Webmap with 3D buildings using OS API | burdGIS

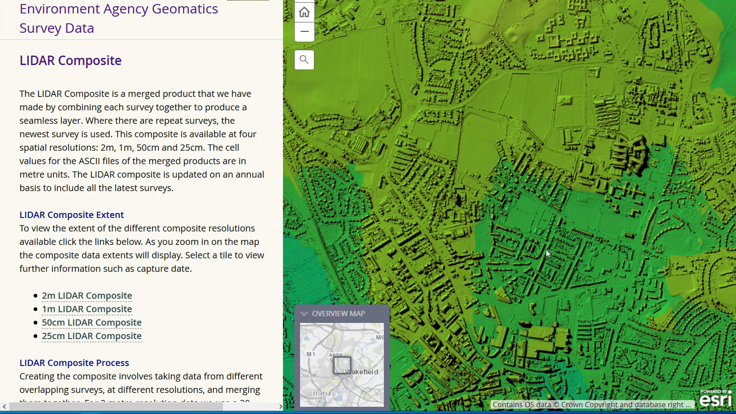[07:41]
to make your own building heights using lidar data freely available from the environment agency then drop me a comment below or just use the api and don't